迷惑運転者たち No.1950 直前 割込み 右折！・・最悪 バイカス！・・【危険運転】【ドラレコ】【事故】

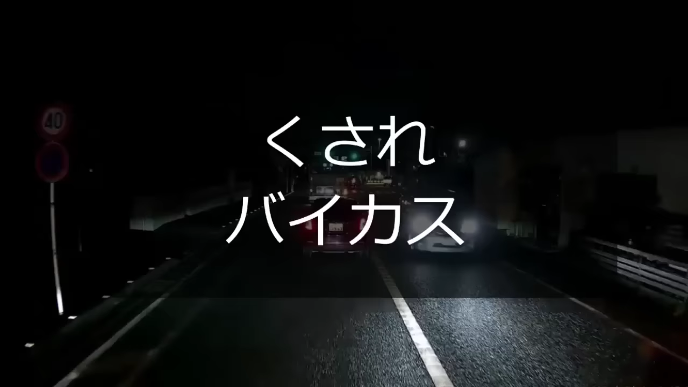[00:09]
おいおいおいおいおい、クソレバイカス、お前引かれてる。おいおいおい、ウーバー引かれてるぞ、おにやら。おいおい、おめえどっから来た、おら。